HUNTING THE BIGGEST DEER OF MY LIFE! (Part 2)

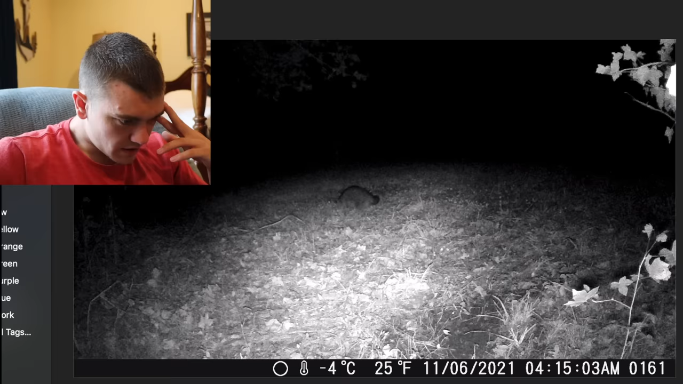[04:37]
All right, there's a raccoon last night. That's epic.
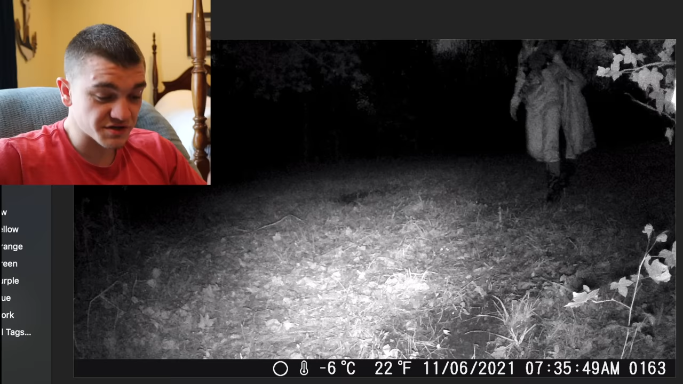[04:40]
There's me walking in this morning. There's the buck. Let's first get that out of the way.